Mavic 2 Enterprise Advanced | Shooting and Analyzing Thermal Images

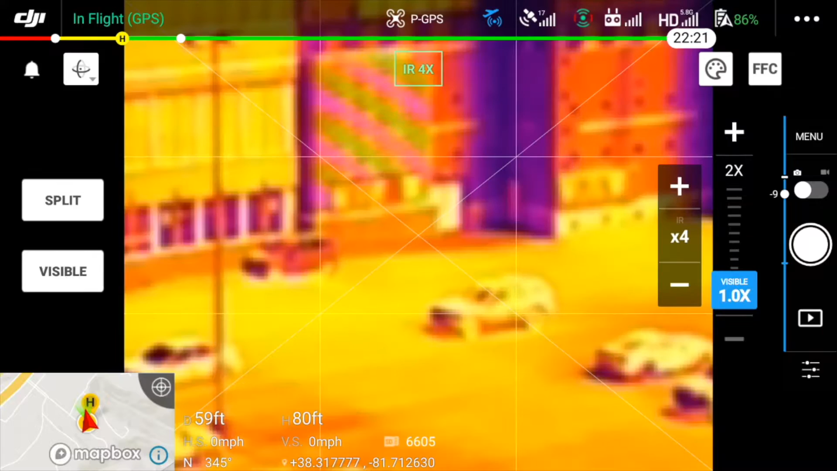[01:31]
Since I'm currently using the thermal camera, I will only worry about the IR zoom scale. At first glance you may think you can change the zoom by sliding the scales, but that isn't the case. To change zoom you must tap the plus or minus buttons at the top and bottom of the zoom scales. I'm going to zoom in to two times and take a still shot. I can toggle back and forth between video and still images by tapping the toggle icon just under the word menu on the far right of the display. Whenever you take a photo or record video, the sensors in both the visible light camera and the thermal camera record simultaneously, so you'll always have two versions of what you're recording, the visible light version and a thermal version.
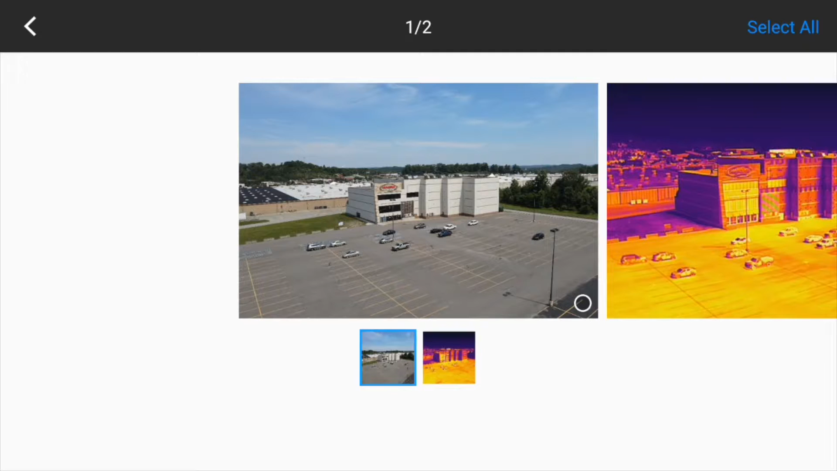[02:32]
Notice also that we do indeed have two versions of the same image, a visible light version and a thermal version. Now let's go back to the flight screen and look at how to change the color palette of the display.
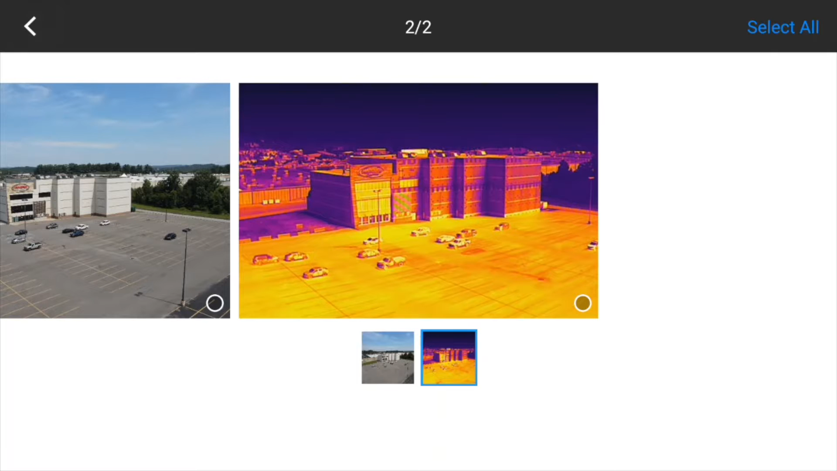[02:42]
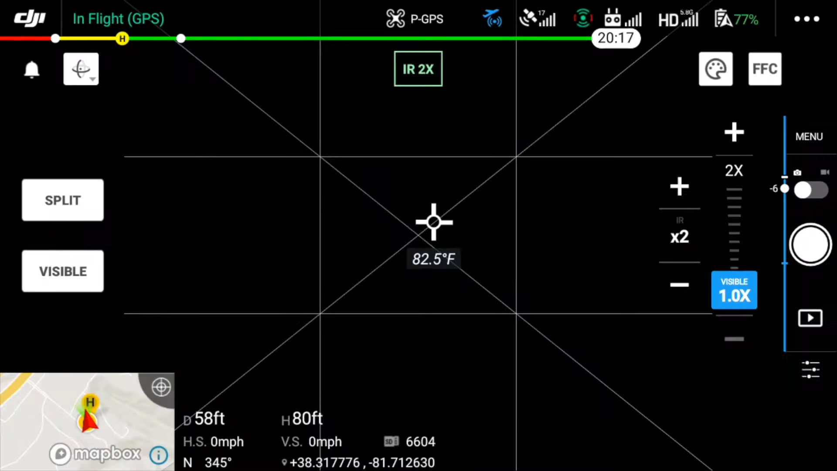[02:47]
Depending on what you're recording, some color palettes will make it easier than others to highlight what's important in the scene. You can experiment with this while you're shooting and choose what works best for the situation. To change the color palette, tap the painter's palette icon just below the drone's battery display in the upper right part of the screen.
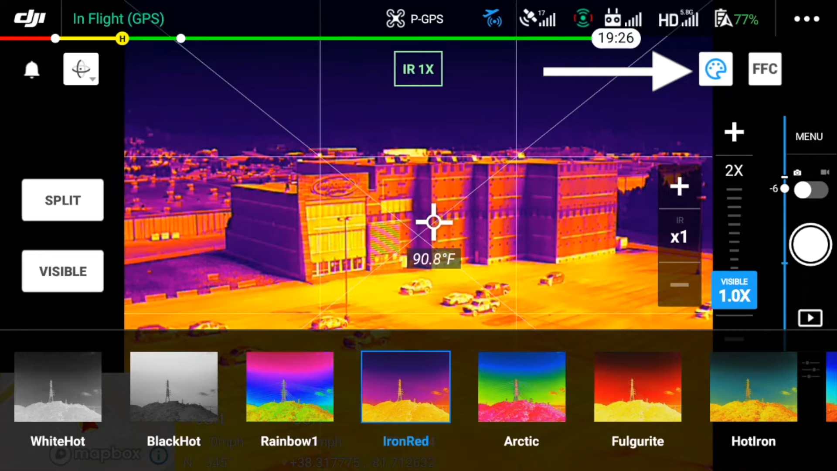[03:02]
On screen: spot 90.8°F
This will open up a group of color patch icons along the bottom of the screen that you can swipe through and tap to select.
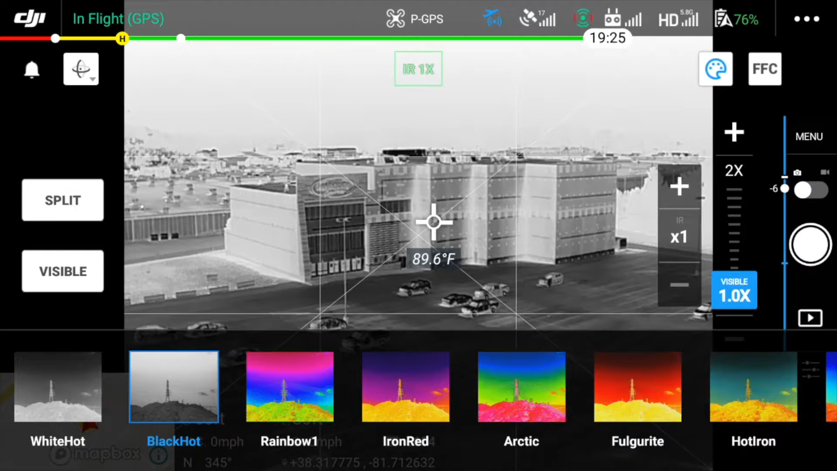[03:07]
On screen: spot 89.6°F
One of the cool things we'll see in a bit is that regardless of which palette you shoot an image in,
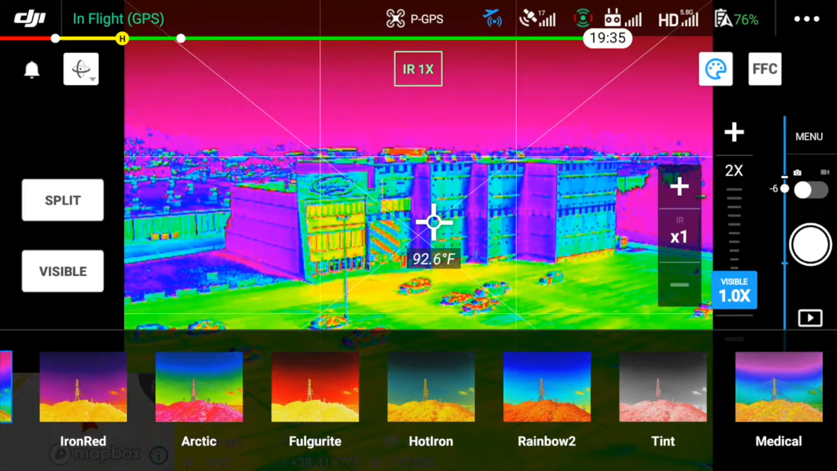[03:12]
On screen: spot 92.6°F
you can change it in DJI's thermal analysis tool later if you decide another palette works better.
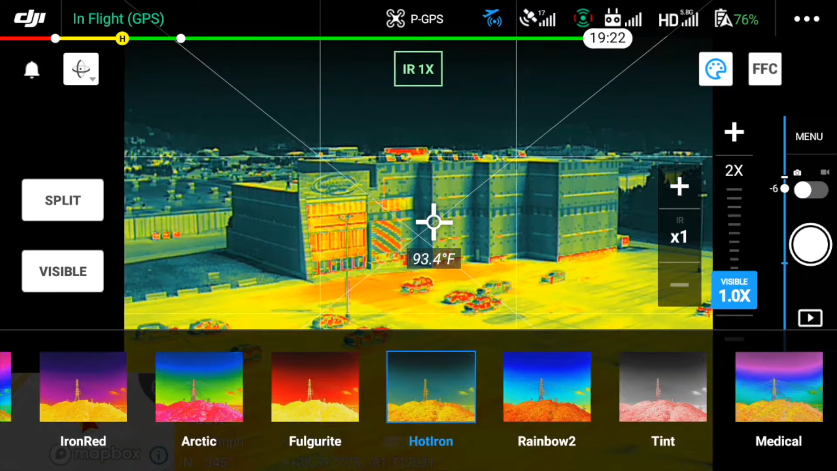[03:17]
On screen: spot 93.4°F
So, for me, I'll keep it in iron red for now and I'm going to shoot a short video clip of my subject. Notice the point near the center of the screen where we see the temperature displayed. This is because I tapped this area of the screen earlier. To get a temperature reading on anything in your scene, simply touch that spot on the screen. So if I wanted to see the temperature of different walls in this scene, I can just touch them. Same thing with the parking lot.
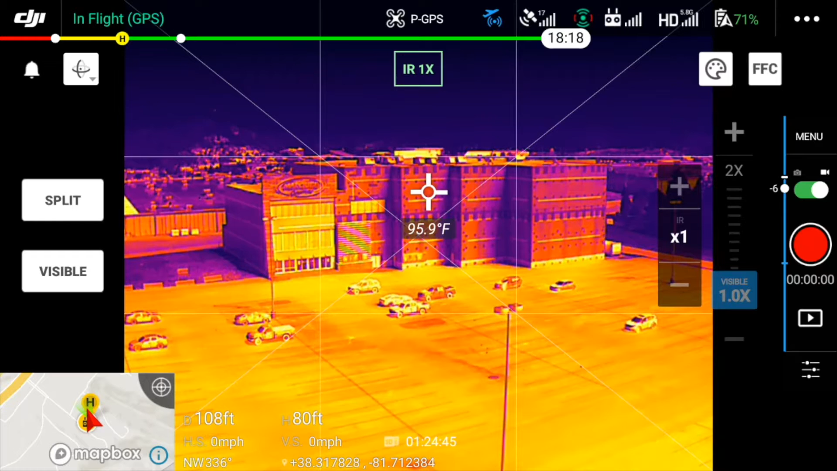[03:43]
On screen: spot 95.9°F
Now that we have an image and a video clip, let's move them over to the computer and see what we can do in DJI's thermal analysis tool.
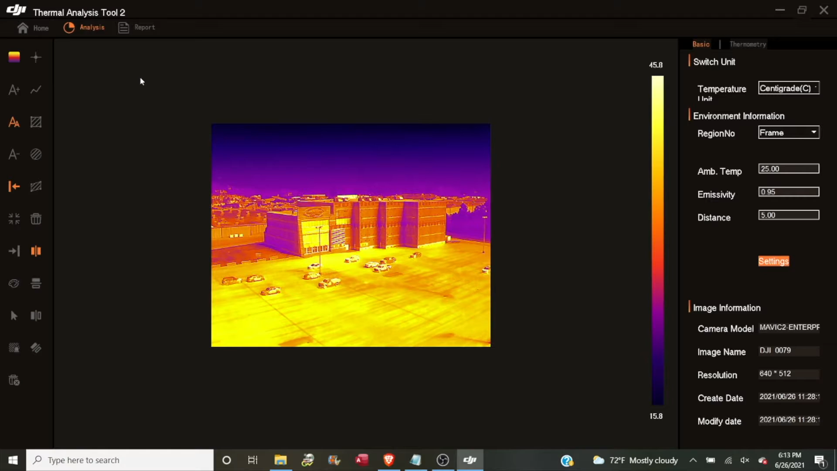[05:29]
To zoom in and out, you can use the scroll wheel of your mouse. And you'll notice after you double click it, we're now in the analysis tab. We've got a group of tools on the left and some information on the right also. At the very top right here, we have our temperature unit and it defaults to centigrade, but you can change that by clicking in the combo box and changing that to Fahrenheit. Just below our temperature unit selection, we have some environmental information.
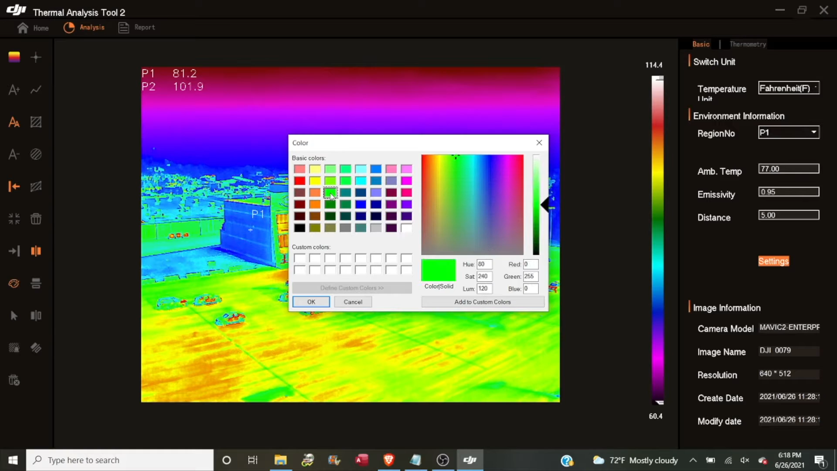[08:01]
But I also could select right by clicking that icon. Below those icons we have a text color icon and that lets us do exactly that. We can change the color that our text is displayed in. I think I'll keep it white. And below the text color icon we have a cursor following tool. If I select that tool, wherever I move my mouse cursor over the image, I'm going to get a readout, a temperature readout. Below that icon we have a isotherm icon.